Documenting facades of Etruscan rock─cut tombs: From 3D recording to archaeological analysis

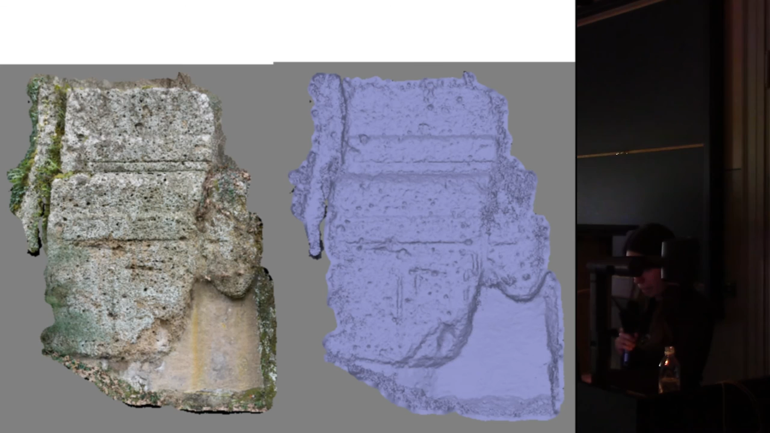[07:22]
So now I will show you only some basic testing models that I made to see if this technique will work or not. Just to have an idea how these facades look when I tried to use autoscan. When you are standing in front of the facades the surface is very distorted
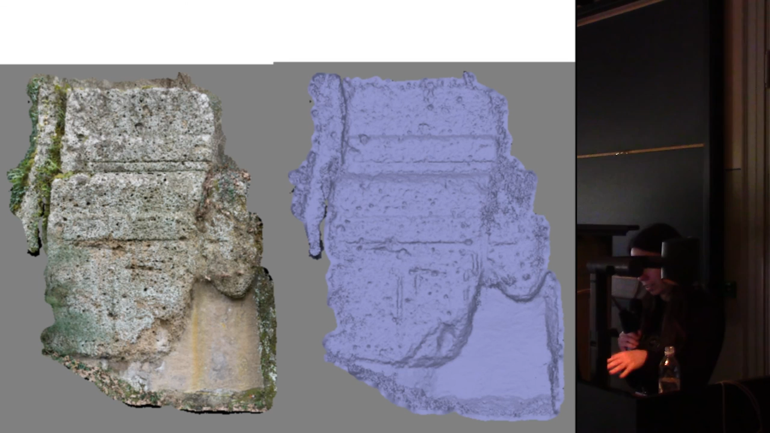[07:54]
like the colour and the relief that is very damaged. It's not so good visible the actual relief and the incest elements and after you put away a texture these elements stand up much more better. And in some cases if you combine also texture and also without texture to study the surface you will get the result.
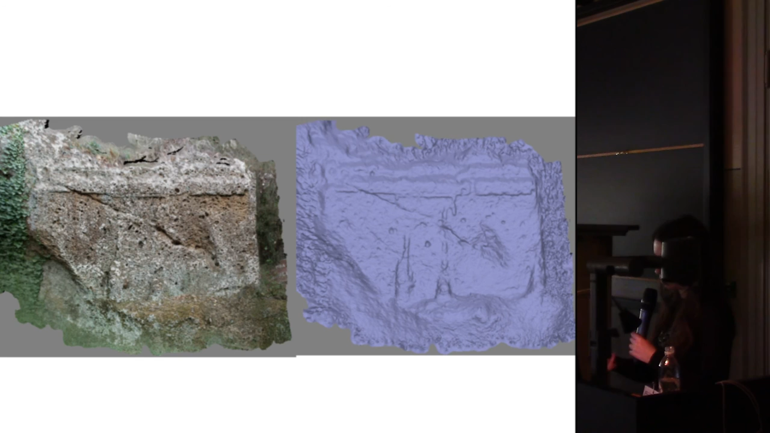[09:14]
This is the so called false door that are the most common elements of the decoration and we can see it also in other examples how they stand up from the when we put away texture. As you can see the big problem is the vegetation that is very grow up on the necropolis and it's not in the focus of the local departments to clean it.
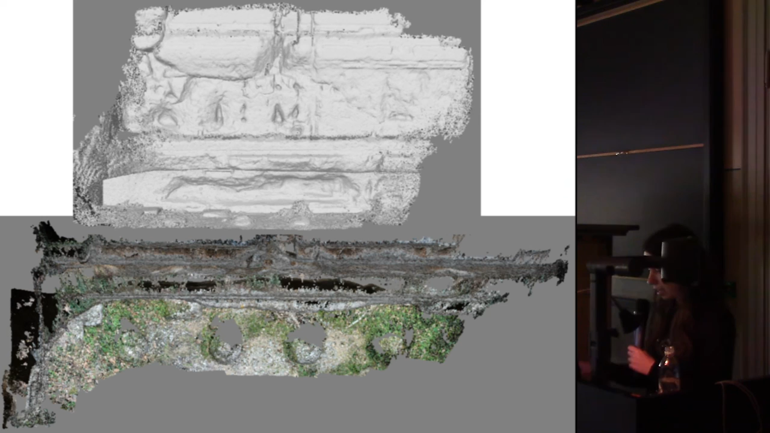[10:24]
physically you approach physically you can also then turn in virtual environment and to see it also from the top. And how was the previous roof of the part of the facade. This is a last example of these testing models. Then I will also tell you that why I have all the holes in the models. What are the disadvantages. And one last comparison of the visibility of the elements of the surface.
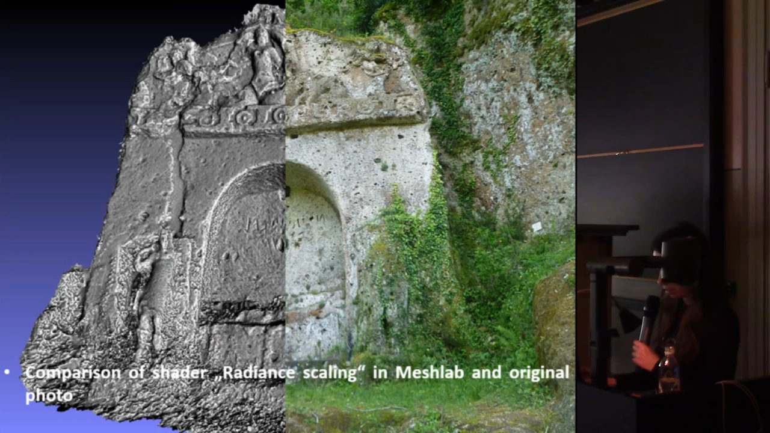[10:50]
This is a tomba d'ala sirena with the relief decoration also with the figural decoration. The left part is without texture in the mesh lab and the right part is actually how you can see the tomba d'ala sirena in the real environment.
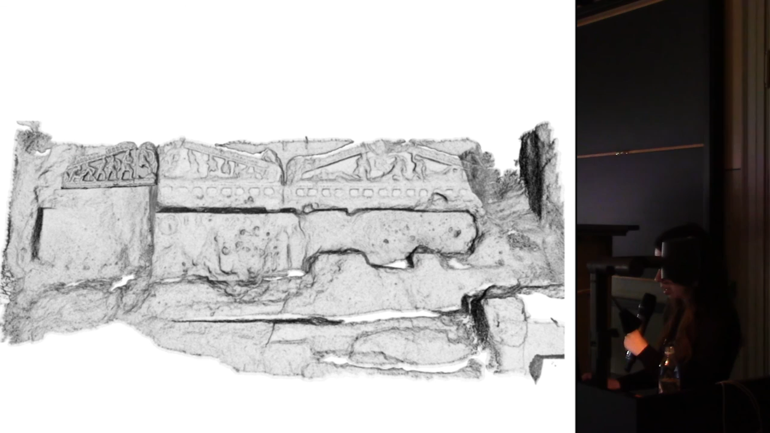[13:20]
And this is after I created the model of the facade itself and then the model of the part in the museum in Florence. And I tried to find the original position of the fragment. This is a snapshot from Meshla. This is the falling cloud. The detail. I would like to also say that the down part of the facade has two phases.
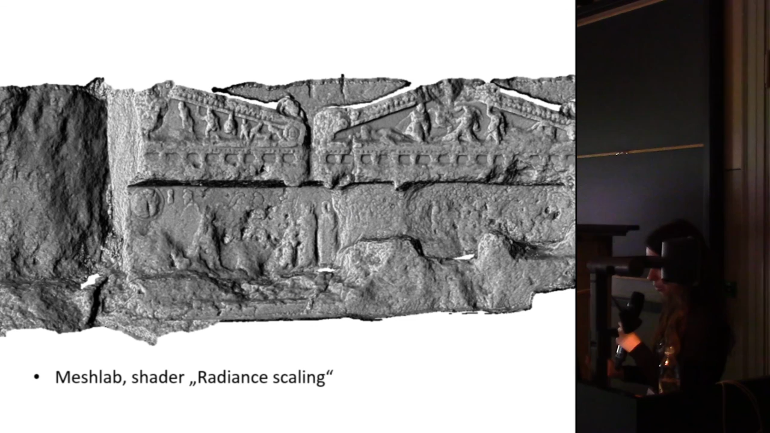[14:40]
So to continue in the work I used all these several shaders to understand the relief surface that in my naked eye in reality it's not so visible. And then I tried to make the drawings from the ortho image. This is the first image on the top is the point cloud in AutoCAD and also the ortho photo of the textured model.
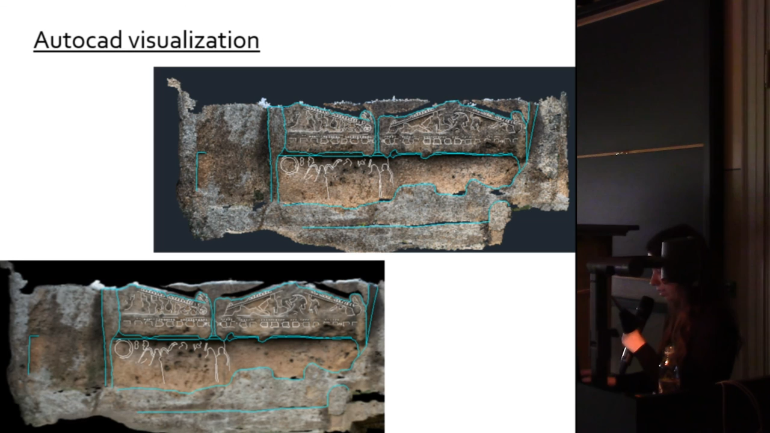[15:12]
And I tried to make drawings of the relief surface. And then this is the way how I tried to make the drawings in AutoCAD. I tried to visualize it in several different ways to understand the relief surface much better.
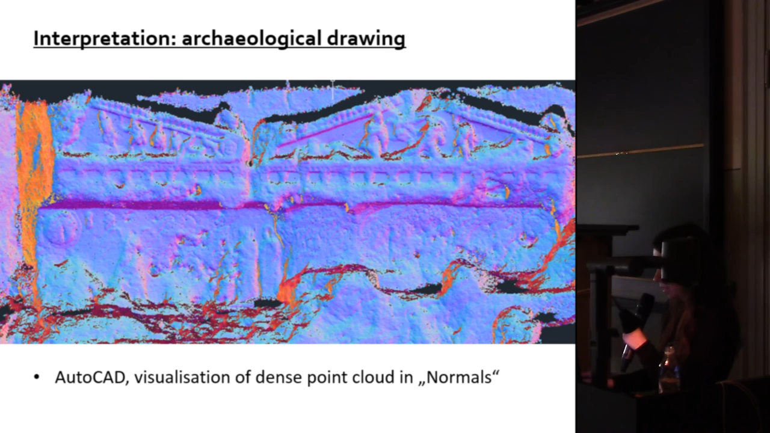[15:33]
This is the example of the piece of museum.
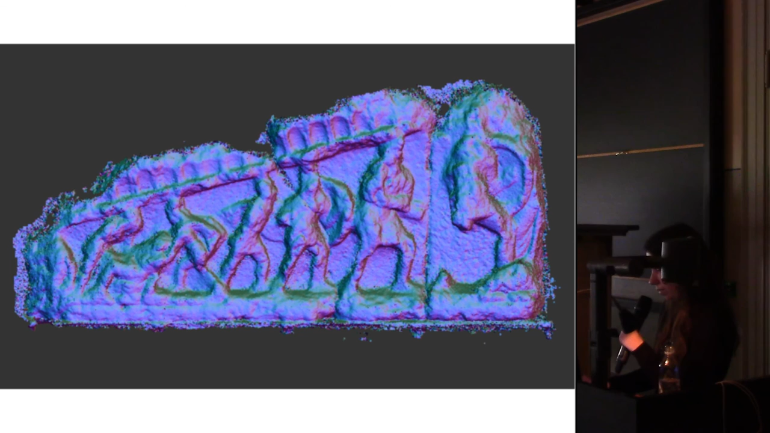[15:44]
This is in AutoCAD. And for sure I tried to do a comparison with analogies with another transcan art in other tombs.
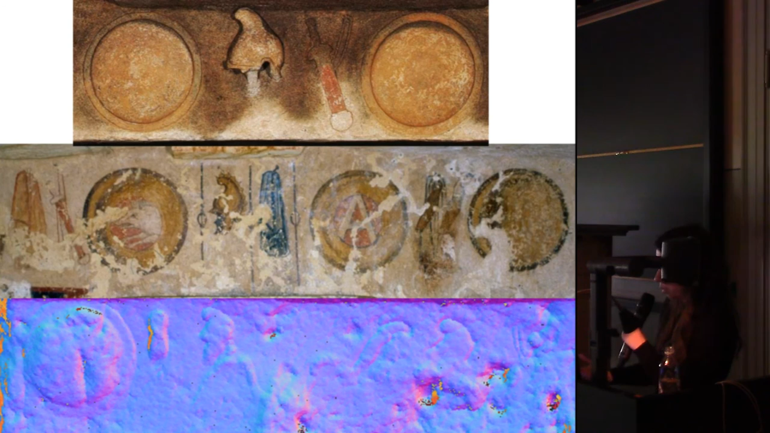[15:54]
What is their decoration. So I compared the other tombs and I tried to identify the shapes of the models. And these are the final work in progress drawings. Also with the edit fragment